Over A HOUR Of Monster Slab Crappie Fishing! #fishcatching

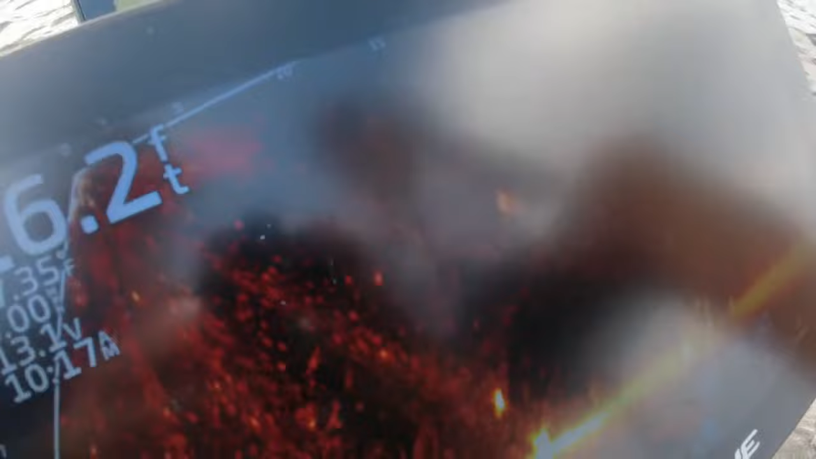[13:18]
Okay, there we go. That's what I'm talking about. Good job.
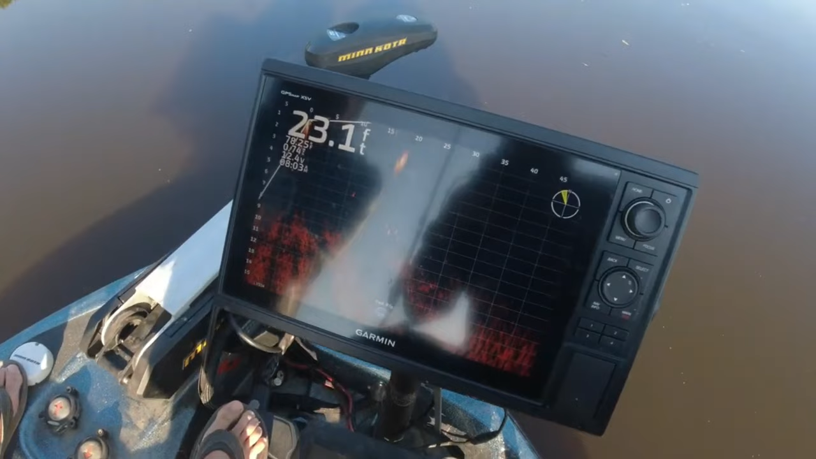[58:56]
On screen: depth 23.1 ft
There's a little bit of blinking going on, but you see the difference in how he's sitting and how these fish are moving. Yeah. All these blinky moving fish, mm-hmm. Those are not target species. I got you. That's about a 10-inch crappie right there. Okay. Spoonbill right there on that screen. He's coming straight to the top. Right over there.
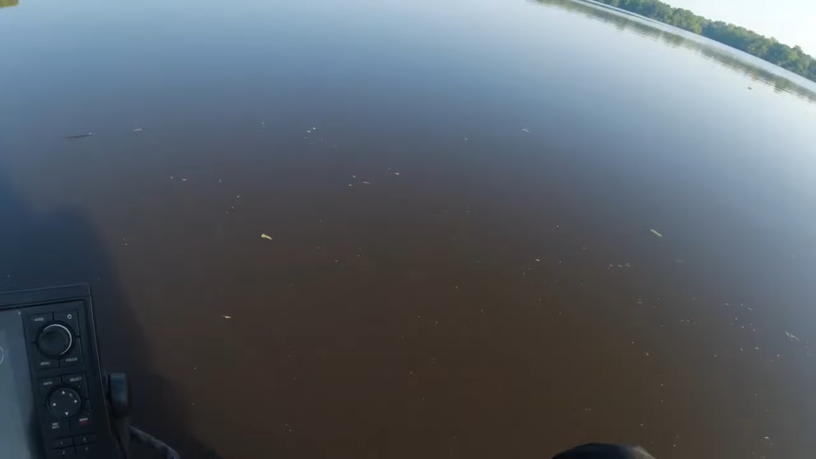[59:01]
Had a good look at him while ago, but he's going to get sideways now. He's turned sideways.
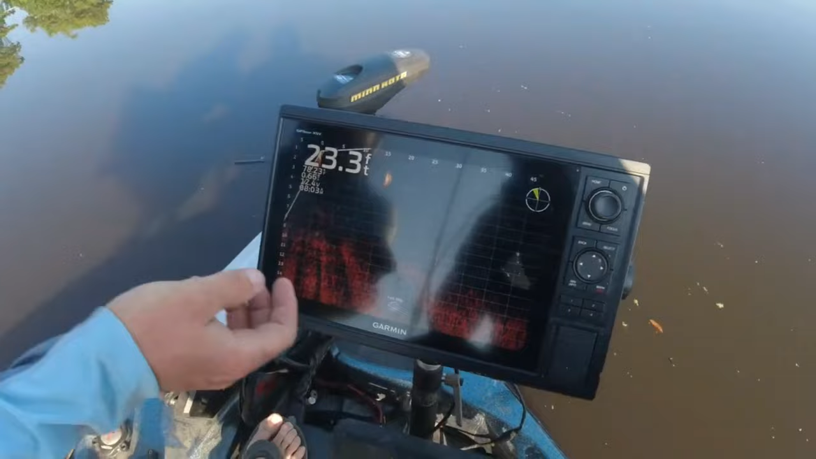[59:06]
On screen: depth 23.3 ft
There he is. Yep.
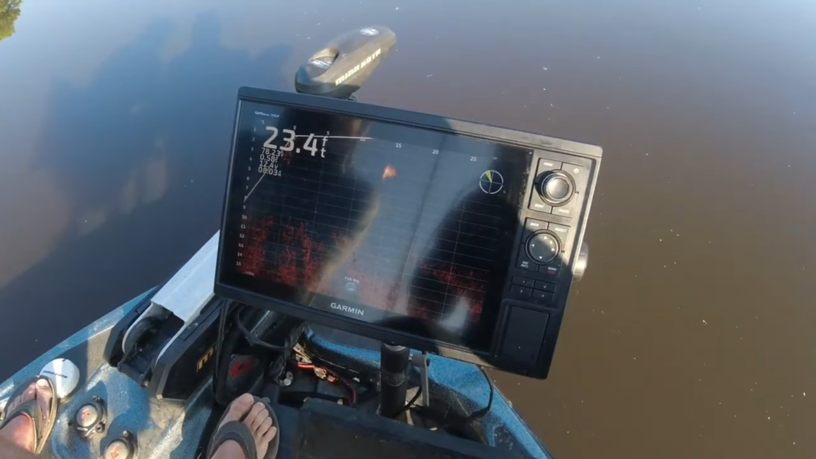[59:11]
On screen: depth 23.4 ft
Pretty big fish, too. Yeah, it is. Break the ice, dude. Come on. There we go. Oh, no. Dang.
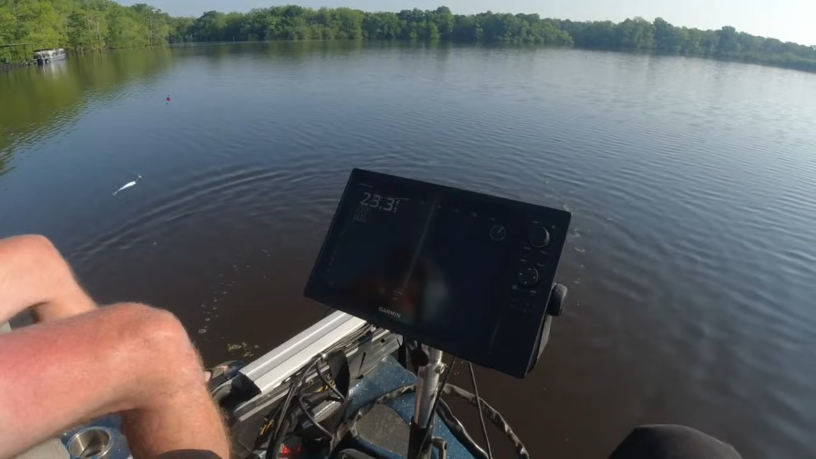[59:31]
Operator error. That was a good one, too. Operator error. He did get the stump, the mass minnow. Yep.
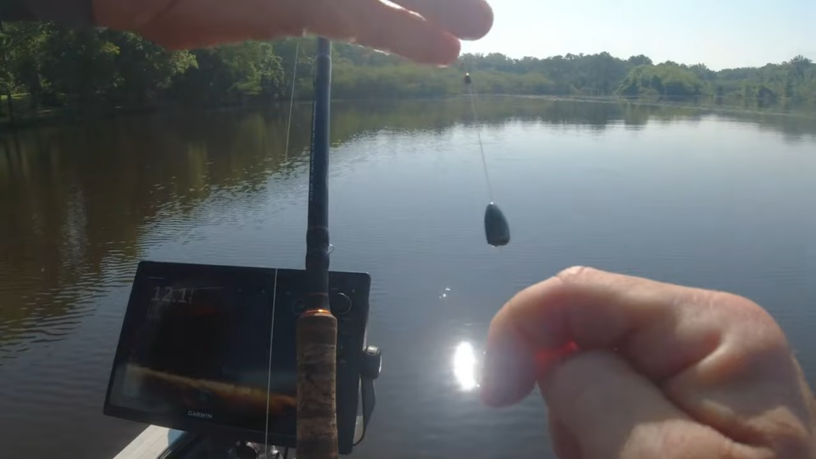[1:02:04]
That is a 1/4-ounce tungsten. 1/4-ounce tungsten, and we got a bobber stop on each side of that bullet weight
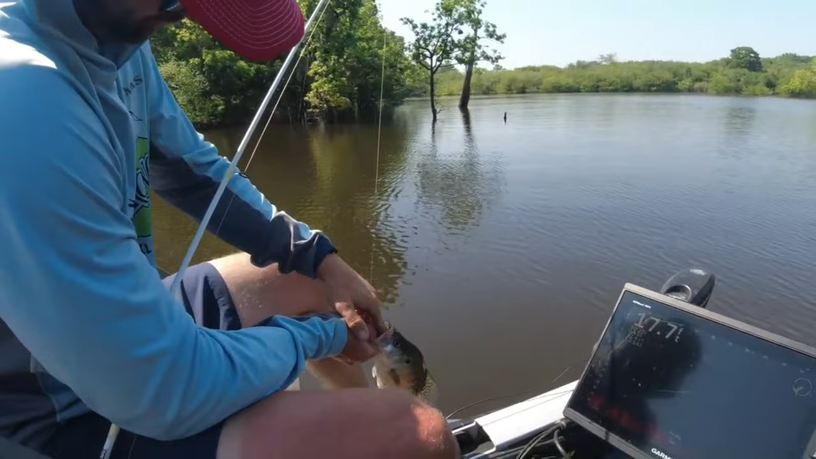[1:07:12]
Yep. Watch it. There you go. There he is. Yep. Mm-hmm. That was a purpose release there. Purposeful release. We don't want him in the boat. Yeah. Not today.
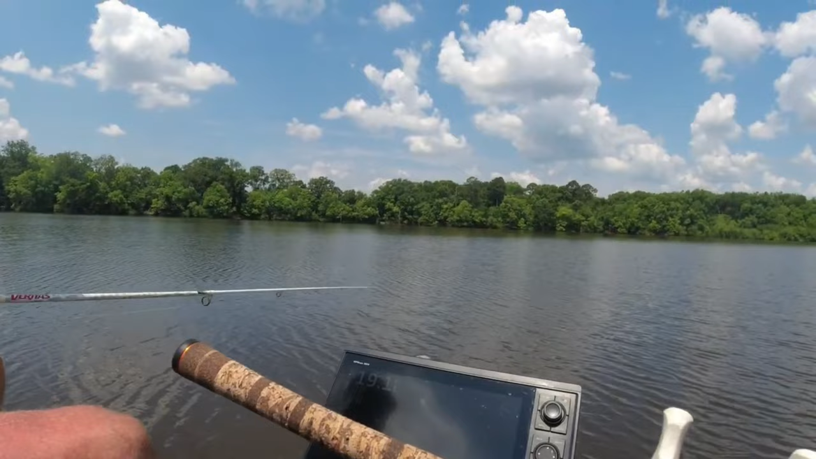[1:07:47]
He's still fishy. 25 feet. All right, there you go. That's no better. Come on. Yes! Oh, man, that feels better. Finally. I wasn't even recording. That's all right. Just kidding. Yeah, boy.